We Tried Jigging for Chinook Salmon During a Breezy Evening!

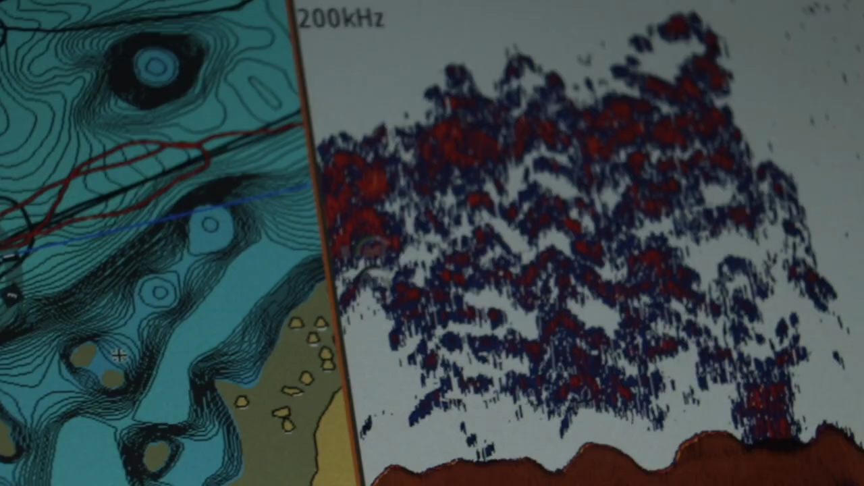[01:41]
I can see it now. There's been a few fish caught already, but okay. Not many yet.